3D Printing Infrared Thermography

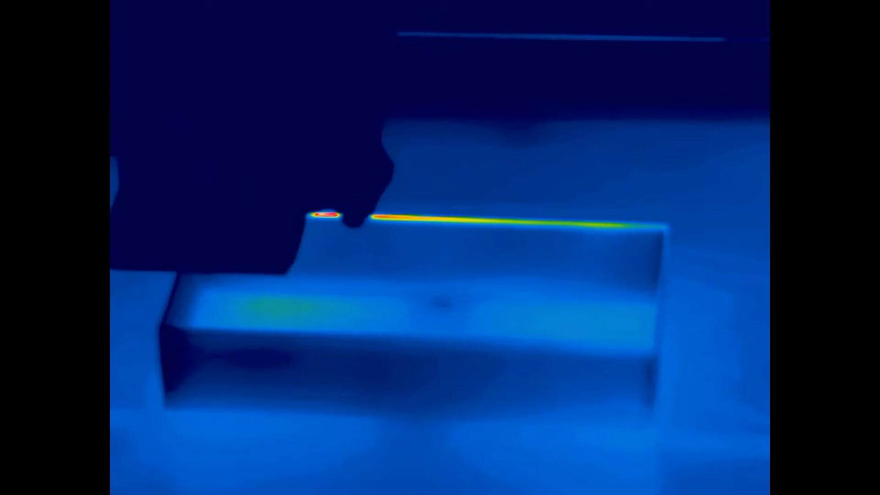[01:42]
This video simply visualizes the temperature gradient. We are printing at 40 millimeters per second.
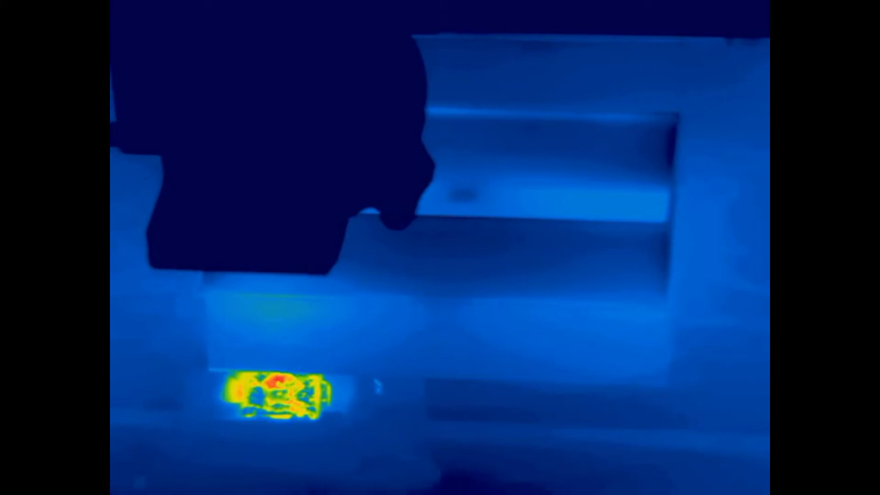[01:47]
You can see the reflection of the nozzle in the heat bed itself. And you can see where the plastic is actually extruded.
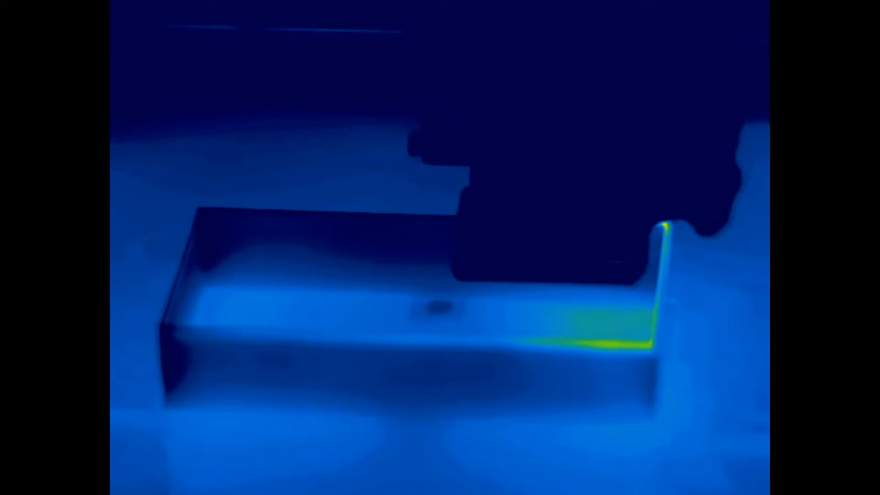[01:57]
There we have a much higher temperature, and the temperature is spread over all of the 7 or 10 centimeters.
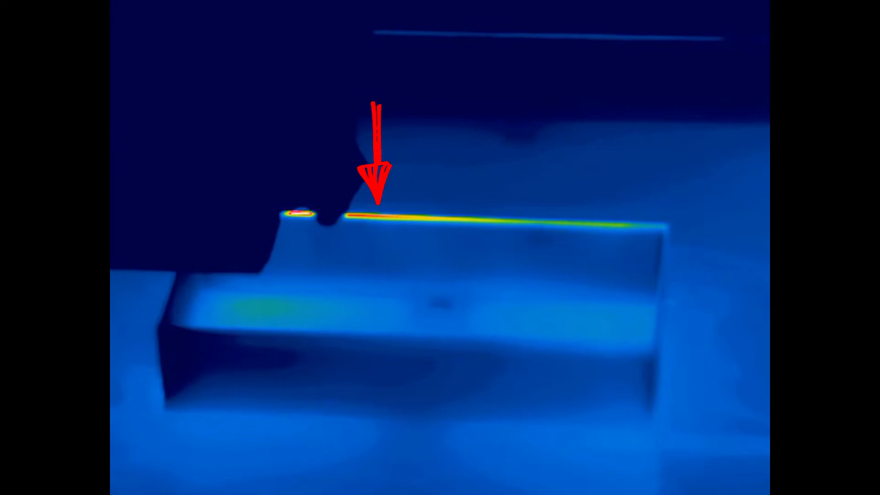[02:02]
Now the cooling fan is turned on and the temperature gradient is gone.
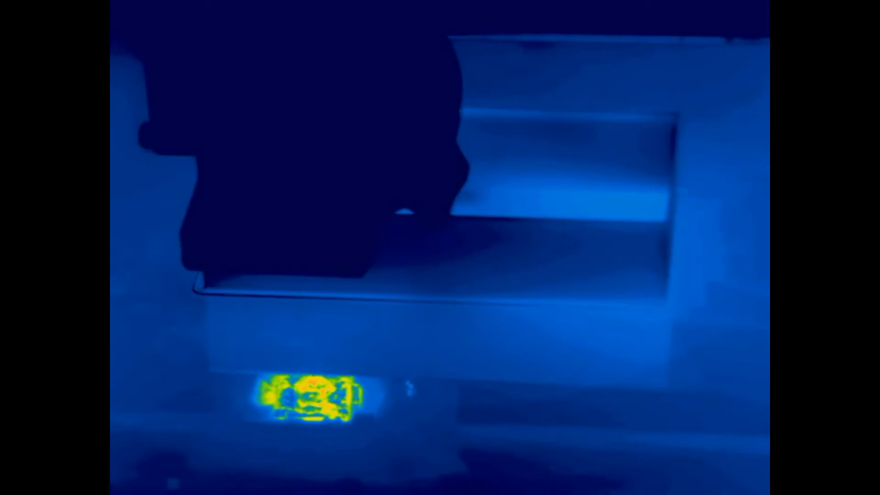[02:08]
You can see a small temperature difference, but it's not that high as it was before.
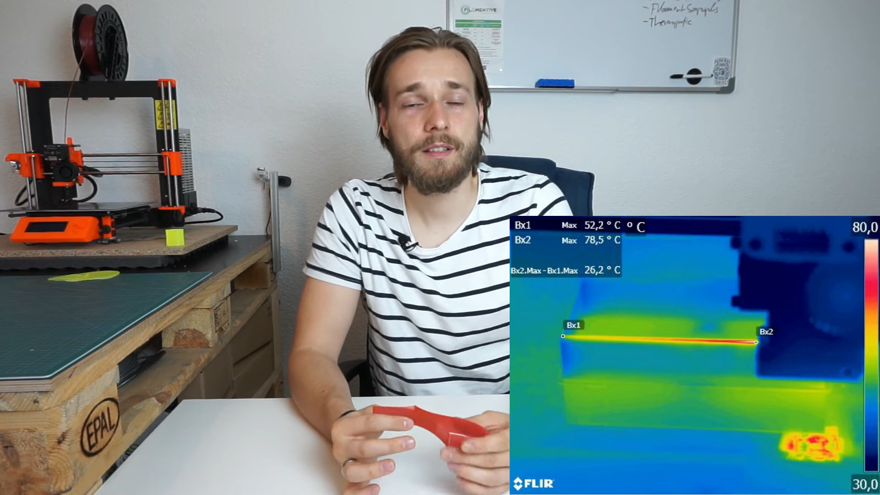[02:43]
I took two pixels to give two reference points a temperature, and what you can see, if the cooling fan is off, you have a significantly higher temperature gradient than with the cooling fan on, of course. It kind of makes sense in all. And the temperature is about 25-26 degrees difference on about 7 centimeters. So the nozzle was around here.
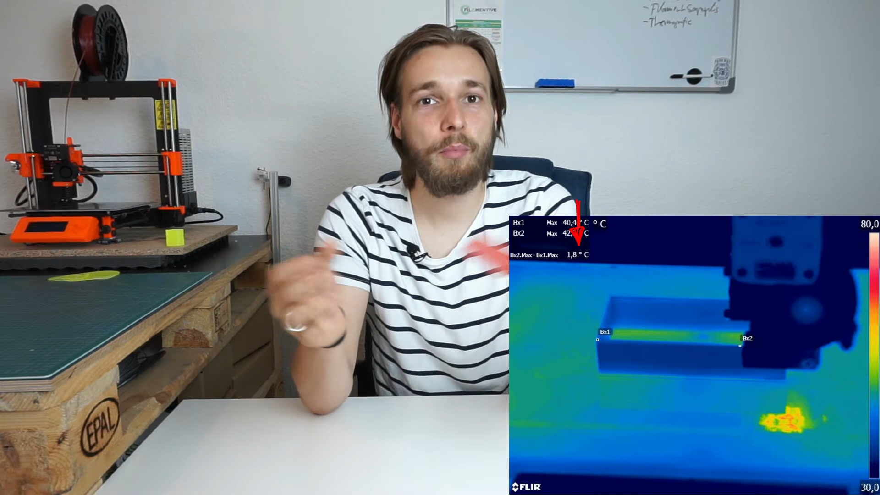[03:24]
So you have a super strict cut of temperature when the cooling fan is off. So this kind of is the basic explanation of PLA stringing. The material is still pretty stringy when the temperature is high, and the cooling fan prevents this.